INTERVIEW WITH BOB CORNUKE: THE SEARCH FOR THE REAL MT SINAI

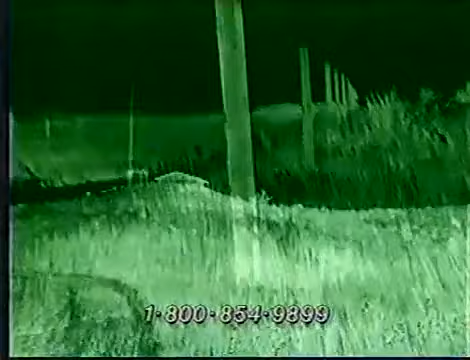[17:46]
We actually walked miles up on the side of the hill with these night scopes and I'm scared of snakes and so I'm going along and I'm trying to look for snakes.